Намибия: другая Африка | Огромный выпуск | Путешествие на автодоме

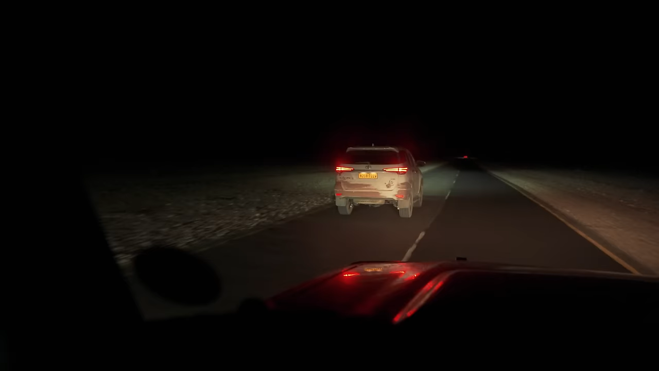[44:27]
Зато как только ворота открыли, мы быстро вырвались вперед, возглавив нашу автоколонну.